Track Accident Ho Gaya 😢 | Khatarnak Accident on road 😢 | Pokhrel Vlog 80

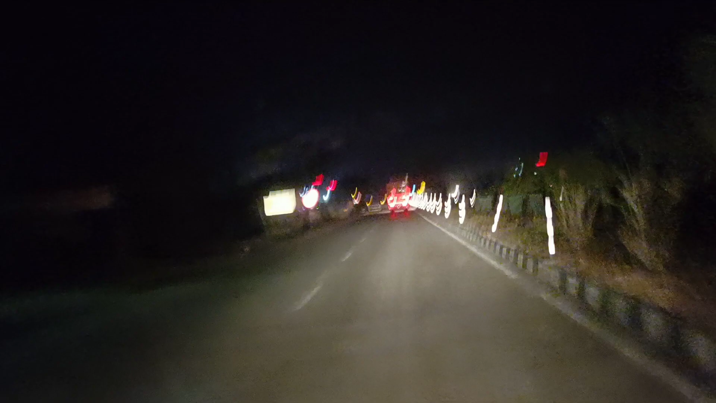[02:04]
गौटी 122 किलो मेटर है विज जा रहा हूं यहां पर साब जी सो गिया है हम द
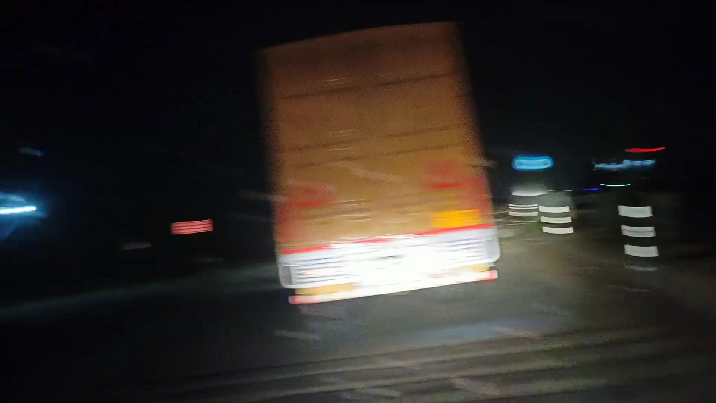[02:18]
देखना को भी डर लग रहा है देखिए वाओ
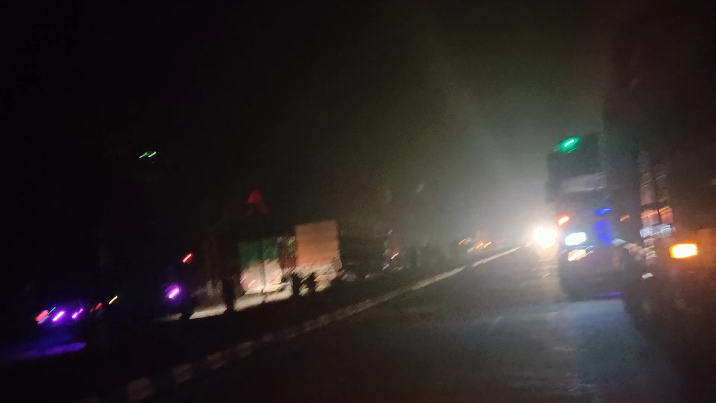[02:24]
क्या कहना से यह कॉंटेनार जा रहा था गौहाटी से तेसपुर तरफ तो
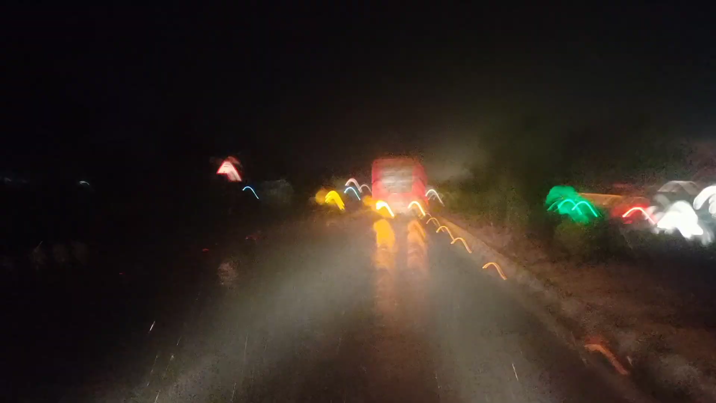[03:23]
बारिश हो रहा है यहां पर अभे गुआटी घुस्तने वाला है अब अधर 20 किलो मेटर पाकी है देखे बारिश थमका हो रहा है अम लोग अधर बारिश नहीं है अभी रात
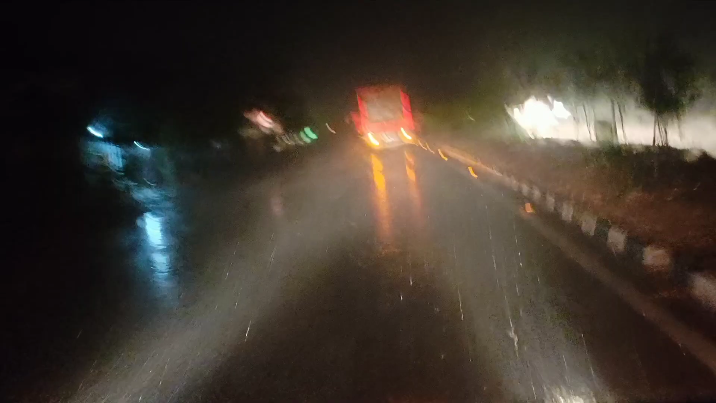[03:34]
का तरिवन दो डाई बलगी होगा हम देरे दिरे जा रहा है बारिश के बज़े से कुछ दिखाई नहीं दे रहा है तो मैं गाड़ी थोड़ा साइट करके रहा हूं � देख सकता है बारिश बहुत जोड़ से आ रहा है